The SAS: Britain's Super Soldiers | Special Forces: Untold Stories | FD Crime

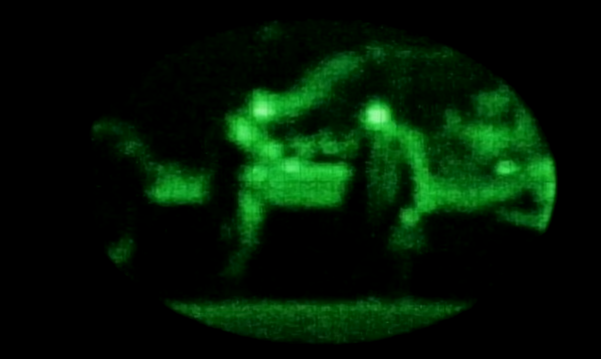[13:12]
Along the way, they encountered an Iraqi anti-aircraft position. It was a tempting target.
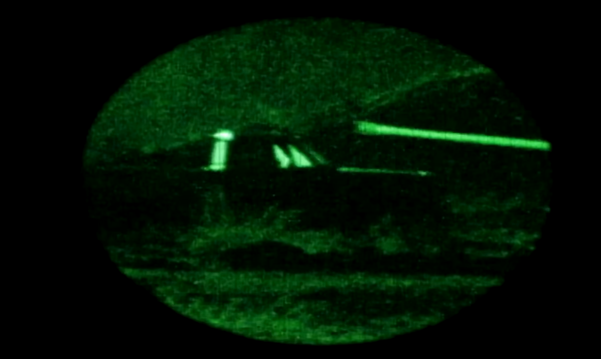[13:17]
But our job is not to go in there and take them on, is not to go in there and find out what they are.